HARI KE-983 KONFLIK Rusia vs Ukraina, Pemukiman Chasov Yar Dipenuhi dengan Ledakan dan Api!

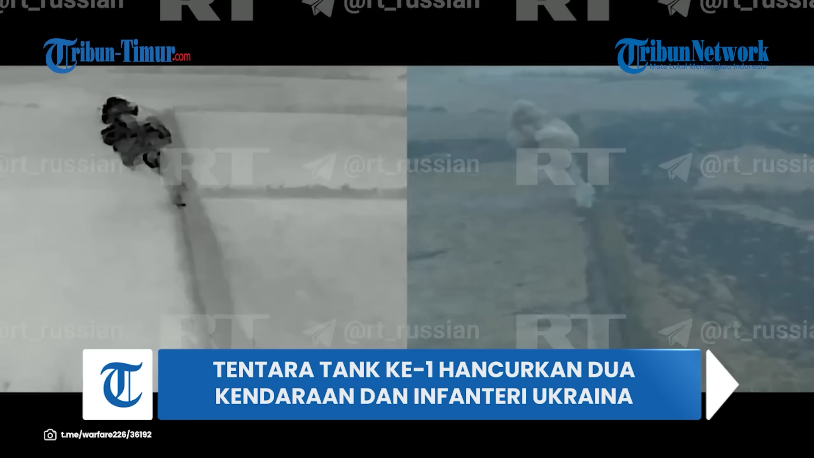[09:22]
Ukraina dan sebuah gudang di sektor depan Kupias. Rekamannya ramai beredar di media sosial Telegram pada Sabtu 2 November 2024. Konflik yang melibatkan Rusia dan Ukraina tak kunjung meredah.